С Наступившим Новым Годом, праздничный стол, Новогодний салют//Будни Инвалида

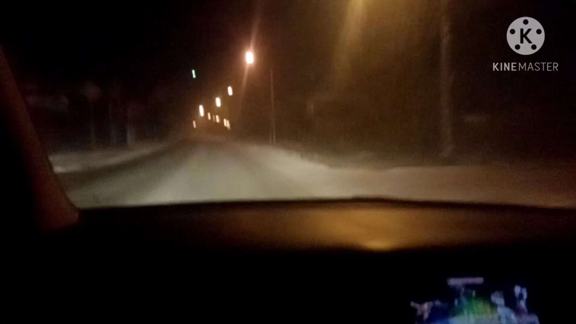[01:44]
И вот практически мы поехали. Ночной город. Было довольно-таки прохладно. Около 25-27 градусов. И вот, как вы просили, я снимаю вам ночную чуту. Это наш район. Улица Оздоровительная. А, нет, это улица Песчаная. Сейчас повернем на улицу Оздоровительную.
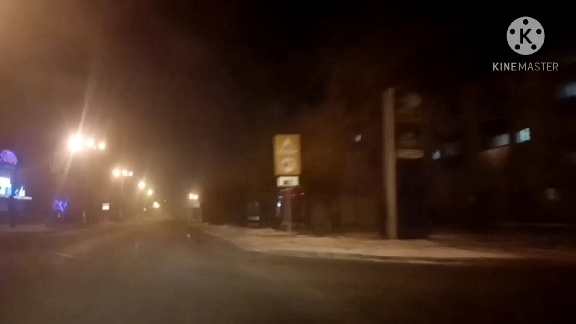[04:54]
Это бывший кинотеатр «Спутник». Вот такая красота здесь. Бывший кинотеатр. Сейчас там центр досуга. И за весь путь нам сейчас встретится одна машина всего лишь. А, две машины будут здесь. Вот слева там одна машина осталась. И вон, видите, впереди тоже машину повернула. Сейчас мы с вами поворачиваем на московский тракт.
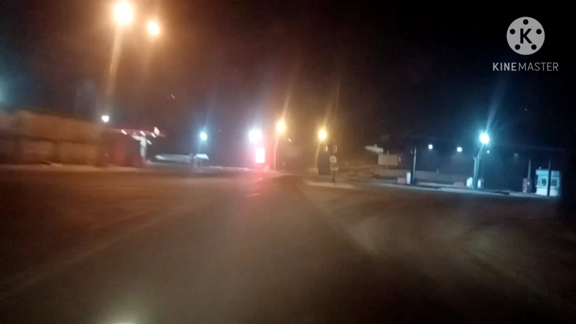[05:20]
Поднимаемся на Титовскую сопку. Это такая смотровая площадка, с которой видно всю чету. Вся чету, как на ладони. Один раз мы с вами туда приезжали. Но мы поднимались на саму Титовскую сопку, на самую верхоту. Сейчас мы будем немножко пониже. Но там тоже видно весь город прямо как на ладони. В общем, сейчас сами все увидите. Это вот московский тракт. Скоро уже будем подъезжать на место.